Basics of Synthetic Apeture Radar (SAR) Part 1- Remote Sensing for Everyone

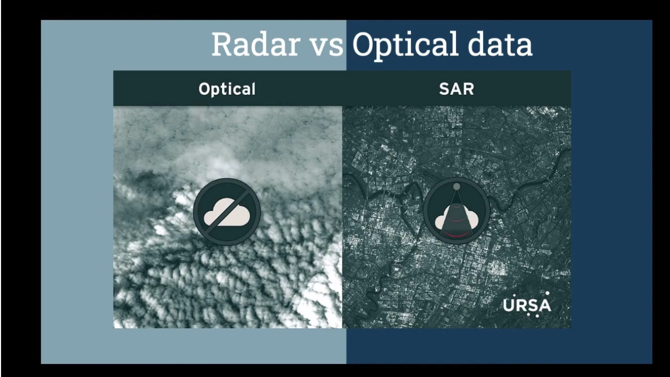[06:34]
can penetrate through the through the clouds and we can see the earth surface on the same time right and the radar image will look like this black and white and on the other hand the sides are from the optical image so this is the difference between these two images